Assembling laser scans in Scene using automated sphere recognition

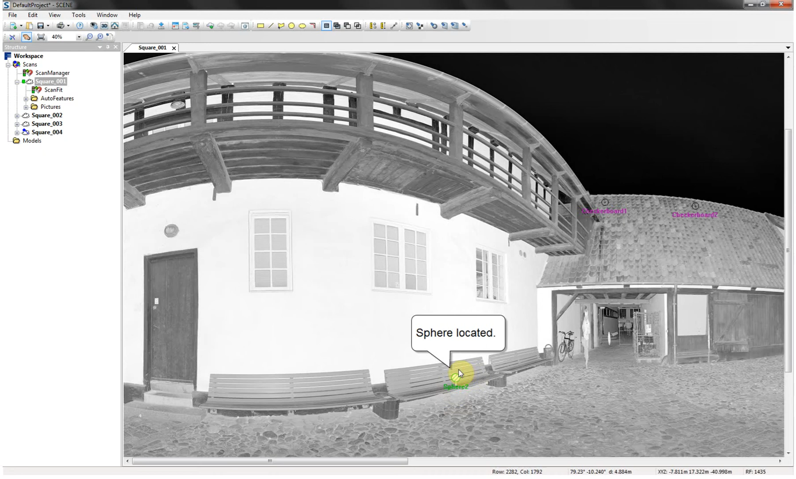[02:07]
And you see it's found one sphere.
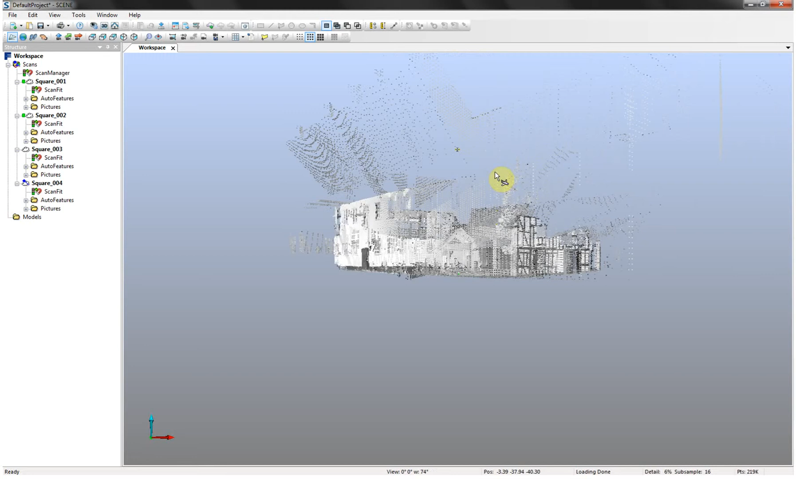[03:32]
So in order to navigate. I'll just change the rotation point.
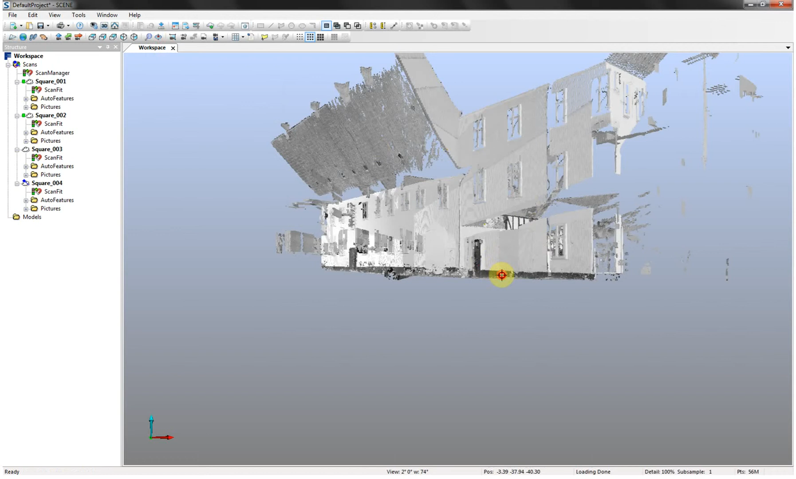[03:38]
OK.
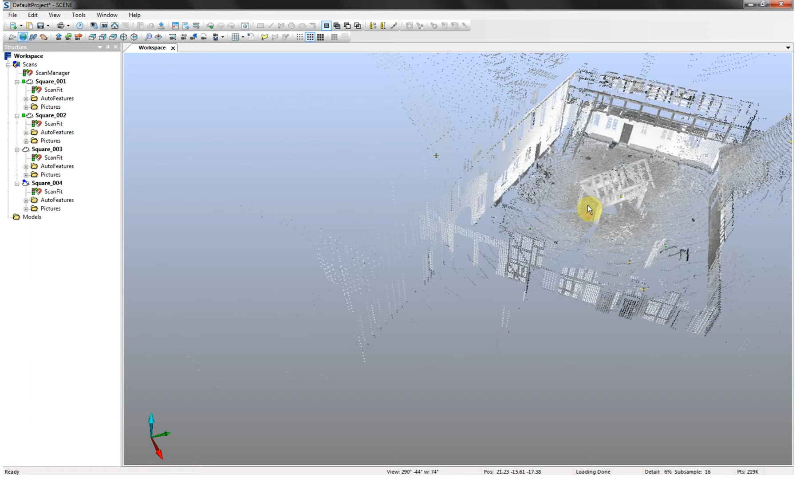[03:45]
So this is now the center of rotation. You can pan using the middle mouse button. And if you use a scroll wheel you can zoom in and out.
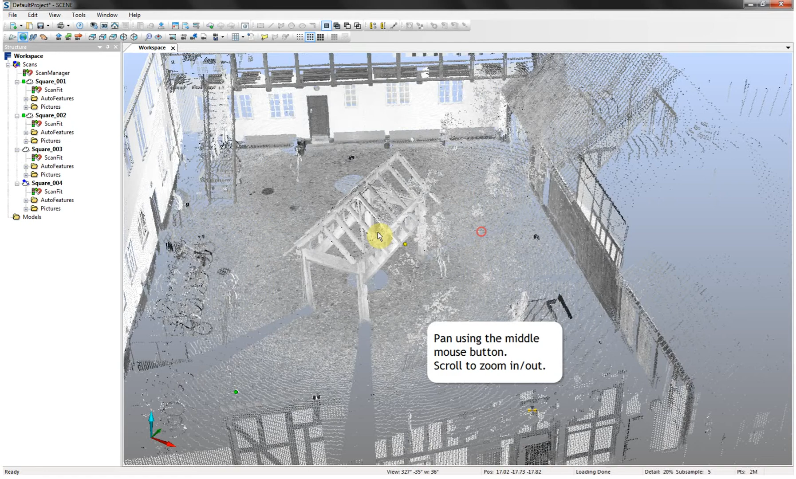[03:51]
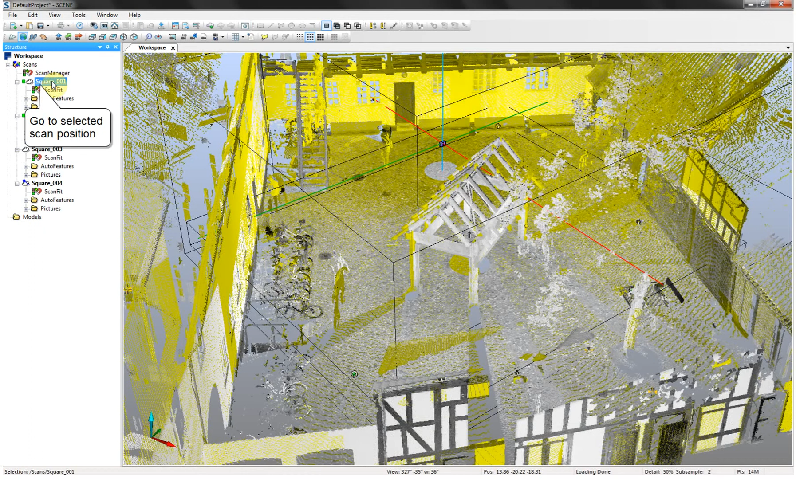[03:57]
If I select locate square one.
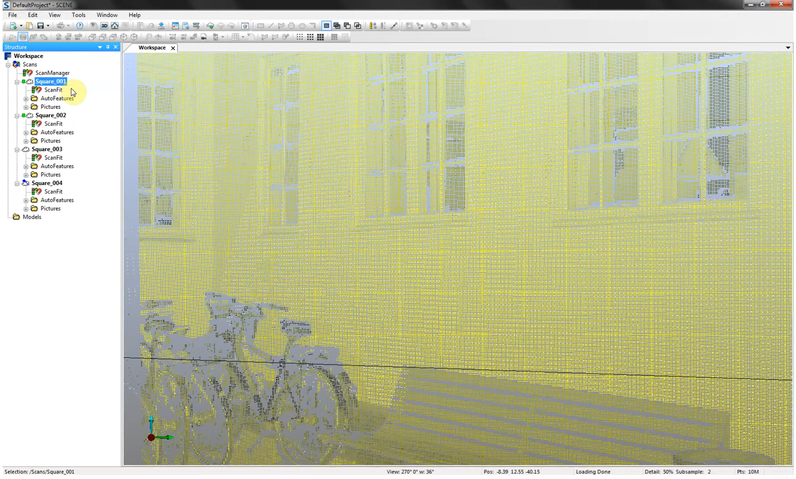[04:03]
That's the scan. And this is the location of the scan. So I'll be in the position of the laser scanner at that current position.
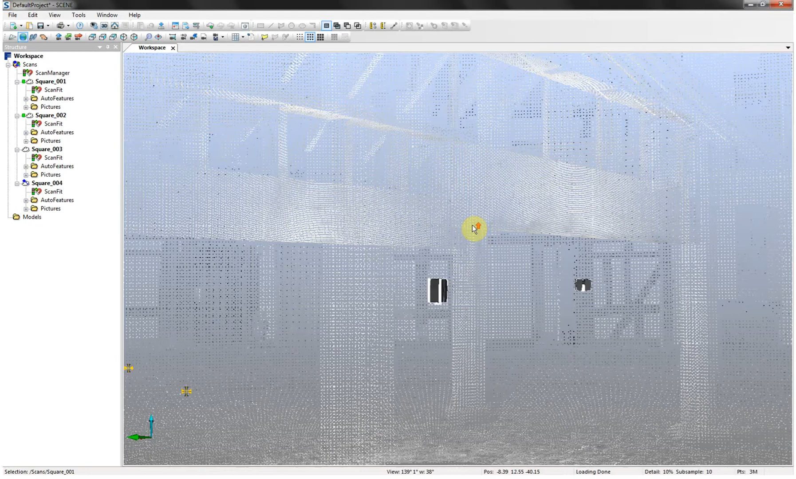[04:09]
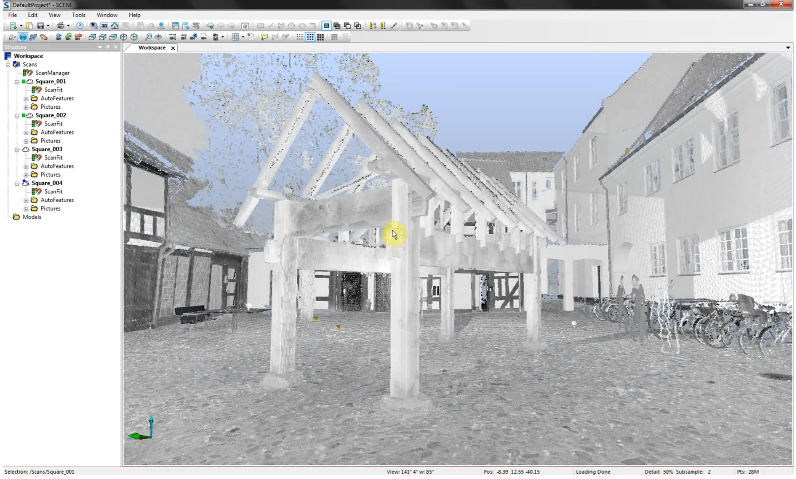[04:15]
So everything looks just nice.
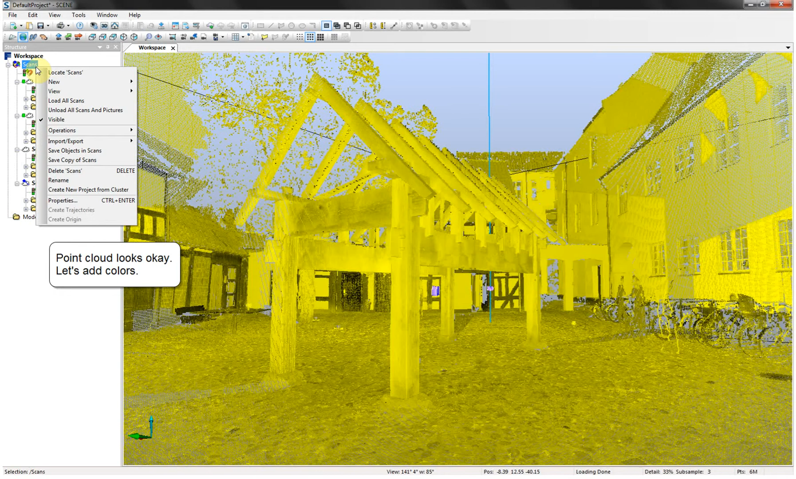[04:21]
Let's add some colors. Just go for operations. And color pictures. Apply pictures. And the scene software will now load in the color information.
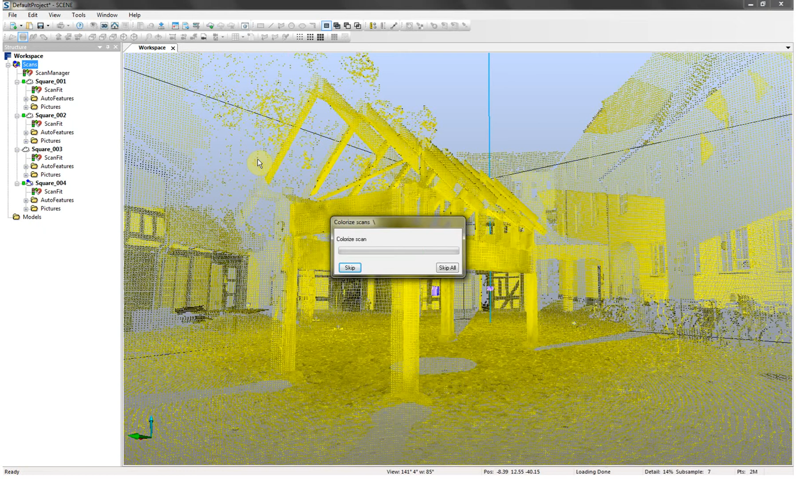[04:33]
Based on the second scan pass.
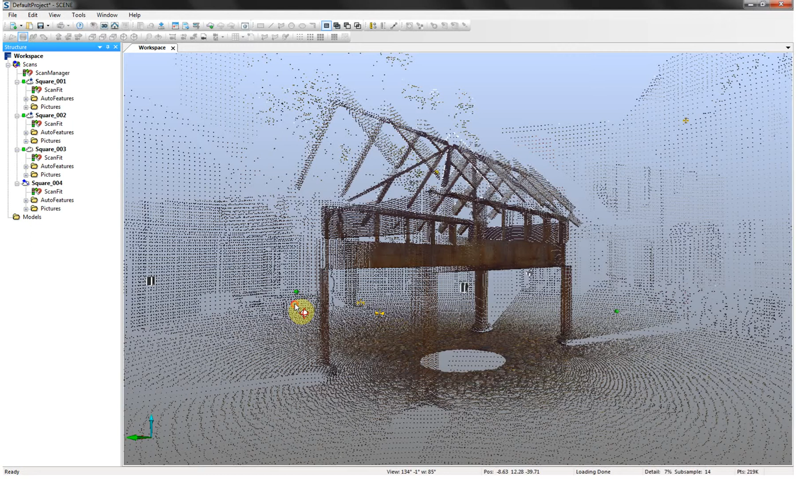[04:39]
And this is the final result.
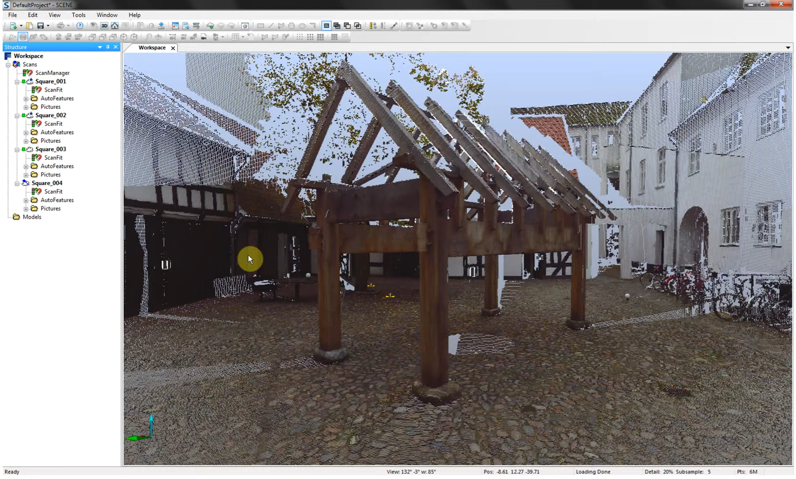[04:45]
And this is the final result. The next one. So that's what they want. To be careful of a 200 minusces.